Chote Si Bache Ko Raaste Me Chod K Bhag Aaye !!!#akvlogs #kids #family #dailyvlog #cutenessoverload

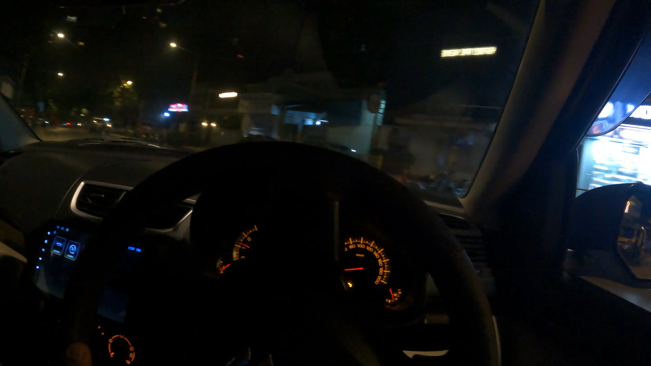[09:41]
गाइस हम लोग घर पे आ गए एट लास्ट, अरे ओ बाइक है ऊपर,